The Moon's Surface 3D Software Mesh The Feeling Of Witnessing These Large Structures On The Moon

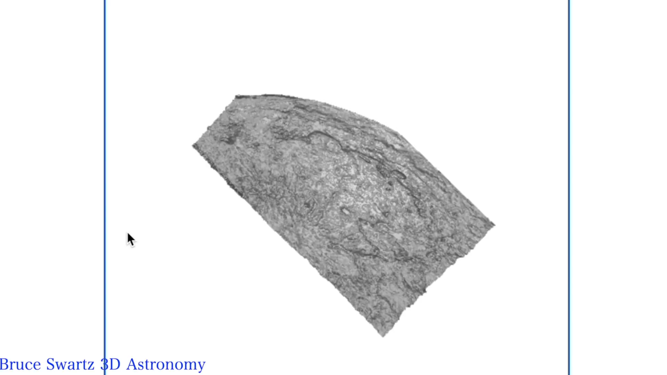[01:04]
Now these maps aren't to look for structures, they're to look for the topography of the moon, it's to look at all the objects. So any imperfection that is created, any little square that can be created by doing these maps, well, you're not going to post a video and say that you found structures.
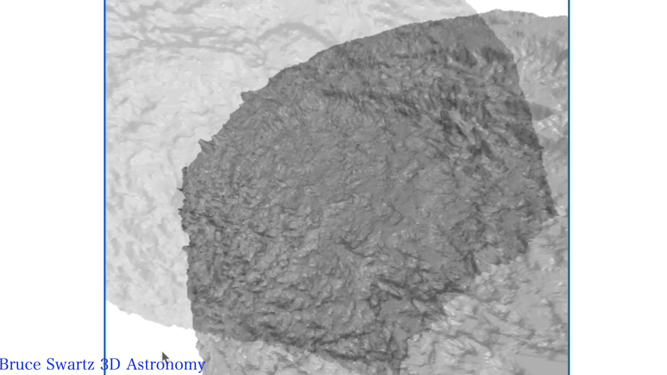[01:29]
We can see some high objects off the surface and that's why I want
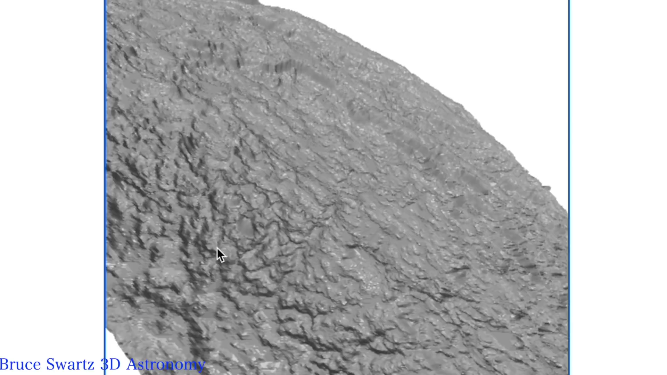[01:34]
to use this program to analyze some of those objects that are on the surface and show you a nice artistic way of seeing the beautiful surface of the moon. Now check this out, the surface here, this is the surface of the moon and all the traits and all the lines that you're seeing there really is the moon. It's a three-dimensional layering map.
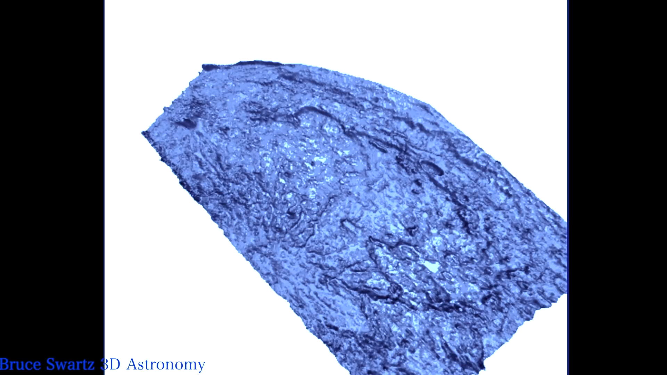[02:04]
So that means if I wanted to, I could have put height, I could add height, I could make the mountain so bloody high, you know, do anything I want with these images. But in reality, it's at zero.
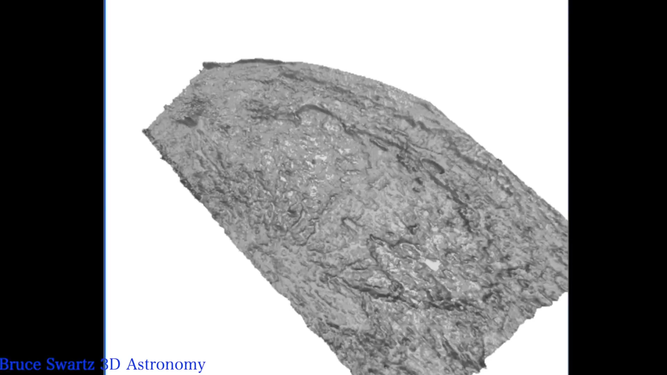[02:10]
I'm not using any elevation, I'm showing you the surface of what is there. So the elevation of the ridge that you're seeing there is so that you get an idea how it would be to be on the actual surface of the moon.
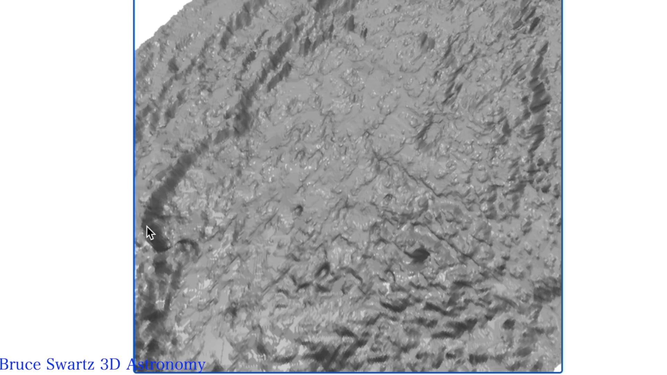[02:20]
These, again, are real pictures. I don't care what anybody says. People didn't like me doing the three-dimensional images.
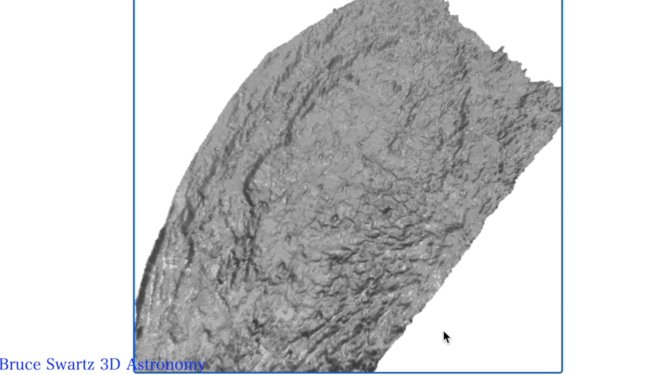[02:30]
I'm going to start doing a lot of them. Get some up for the members videos and the patrons too, so that we can analyze the surface. And this is a cool, different way of looking at it. So this is a unique video I wanted to share with you guys and gals. We're going to see these structures. And we're going to see the before and after,
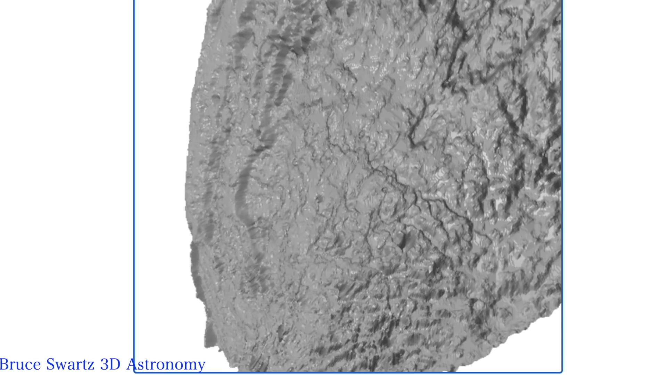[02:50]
so there's no manipulation so that you guys can see and get that extra little effect of exactly how high these structures are. Shut up, Drain!